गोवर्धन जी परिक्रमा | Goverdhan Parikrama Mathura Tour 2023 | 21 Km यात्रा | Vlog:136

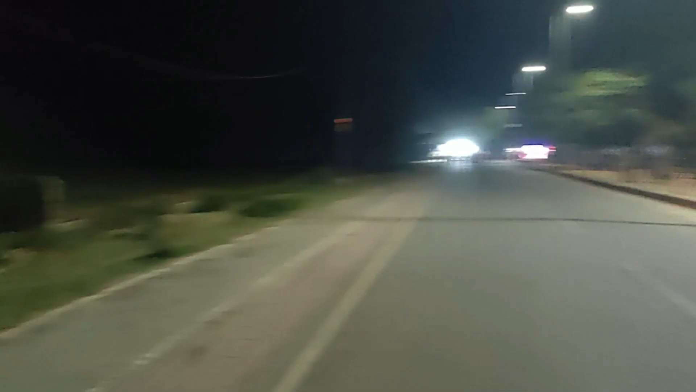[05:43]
लगता है जंगल ही तो है हा फुल संसान लेकिन बहुत आ रहा है याँ देओ कैमेरे में तो थोड़ा सा आगे वादेरा यारा है यारा एक तब भूदूत के जाओ